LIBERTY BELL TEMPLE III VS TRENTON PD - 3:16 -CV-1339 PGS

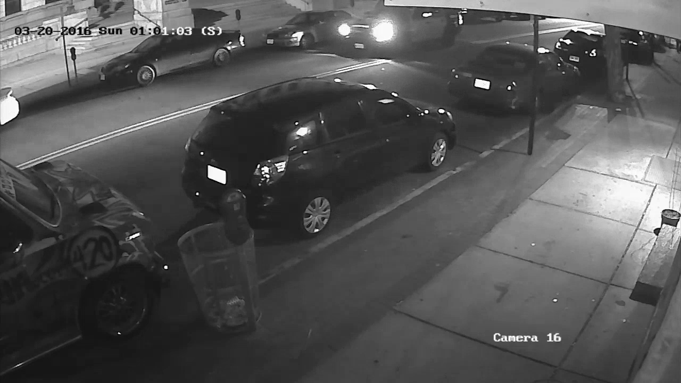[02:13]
The police harassment and intimidation really got serious this week. It's like the fourth week in a row. The police showed up around 1 o'clock. And first, they just kind of circled the area. I guess they were calling in, converging on the area.